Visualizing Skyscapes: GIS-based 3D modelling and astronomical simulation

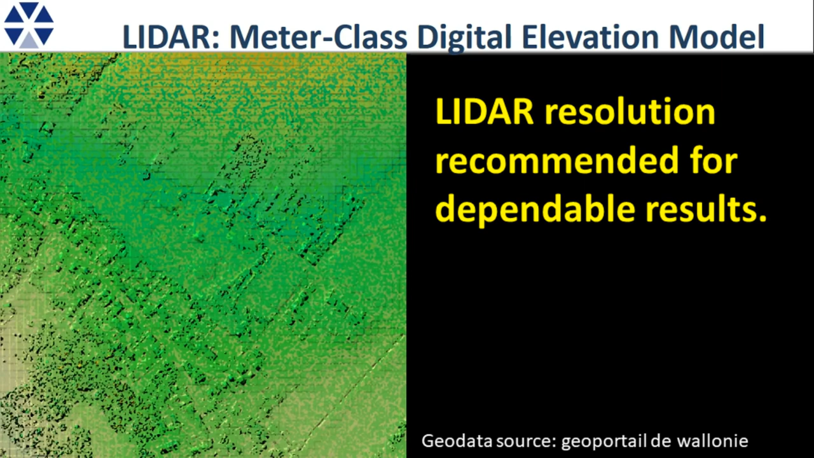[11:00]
This is what you might have got before, a 10 meter raster. Well, you see some things, some straight lines, it could be roads, but maybe. But now this is what you get with LiDAR. You see practically everything. You see the furrows in the field. You see every path and way. You see even too much, you see the vegetation here, but a good thing is with LiDAR processing you can just filter them away. So you skip the trees, you put away the buildings and you have the landscape. At least today's landscape, of course, it's not exactly the same as the prehistoric landscape. So there may be landslides and whatever that may have changed the landscape. But this is the best way to get really dependable,
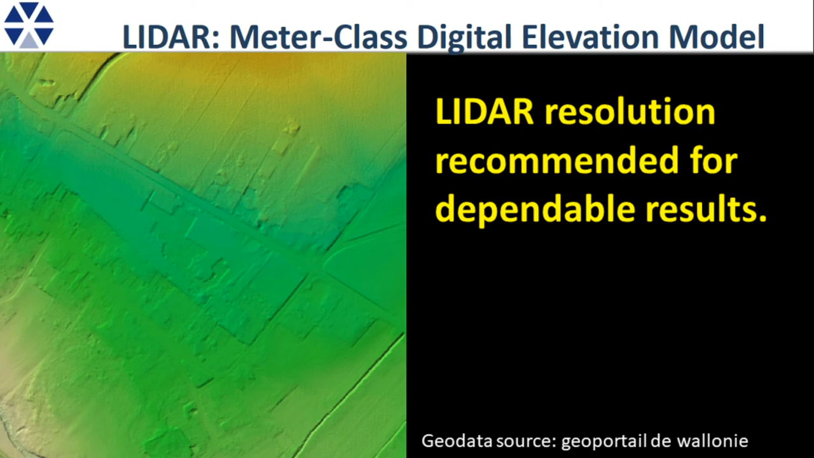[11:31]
very, very accurate landscape, at least, of today's shape. To build a landscape model, we need such a landscape model.
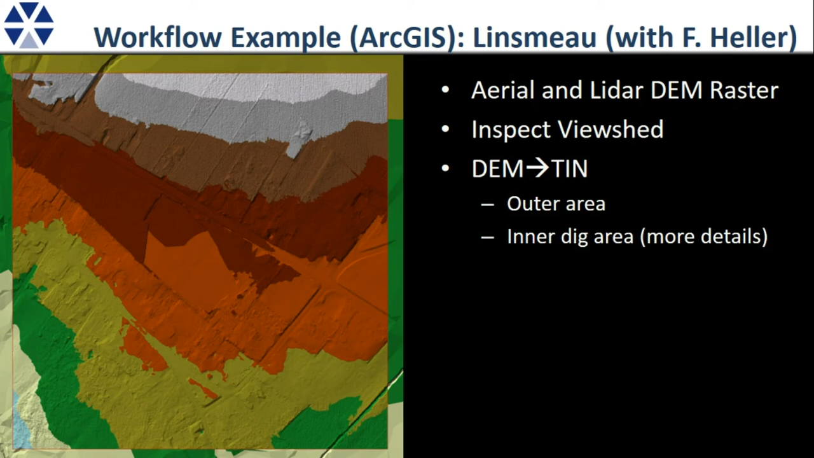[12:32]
You see every path, every furrow and every little detail. Then you have properly, you may have made an archaeological interpretation.
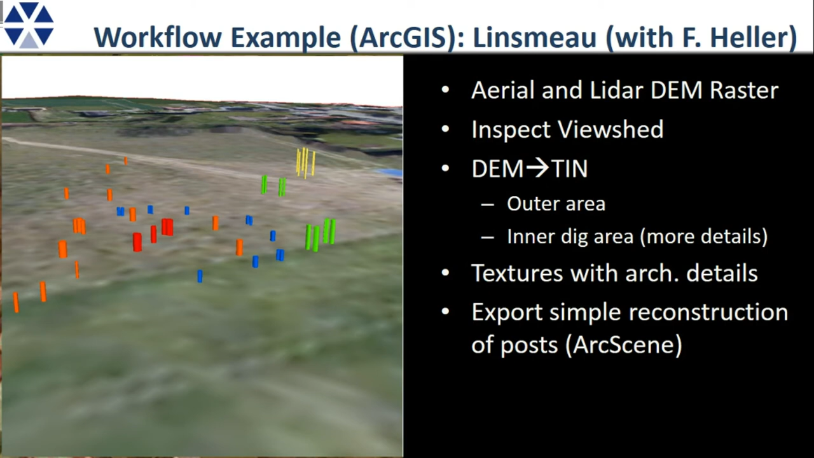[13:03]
If you have an idea of how the posts may belong together, you can colorize them and export that as a simple model. Put all this together in Blender which is another very good open source product, a 3D modeling program.
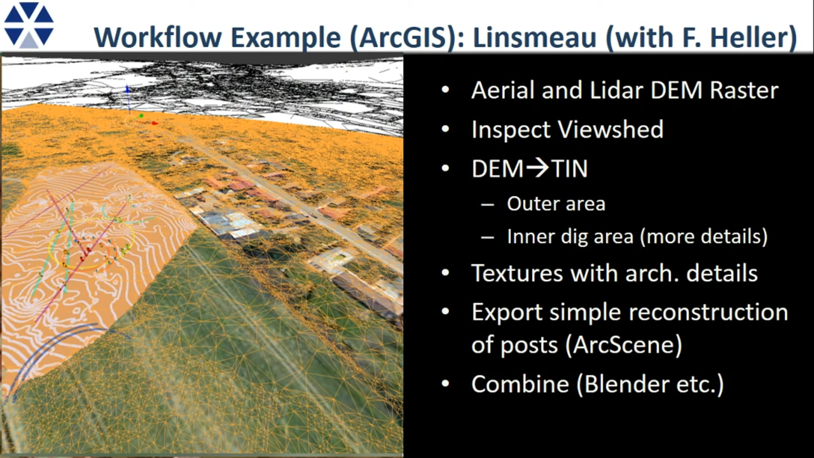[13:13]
Or you can take of course other programs if you know them.